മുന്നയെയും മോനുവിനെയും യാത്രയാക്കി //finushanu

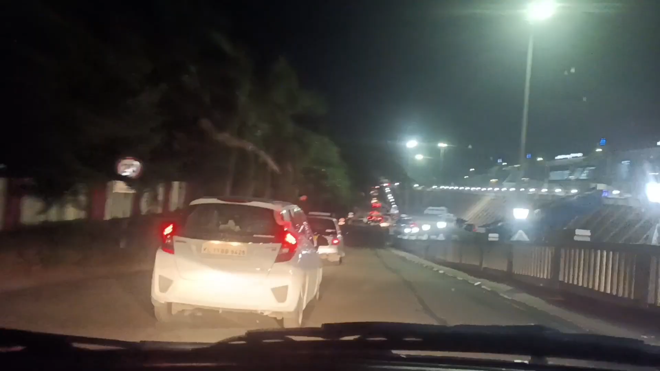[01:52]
രാത്രി എയർപോർട്ട് കാണാൻ നല്ല ചുരുക്കുണ്ട്. ഈ സമയം വെച്ചാല് നല്ല തിരക്കുണ്ട് കേട്ടോ.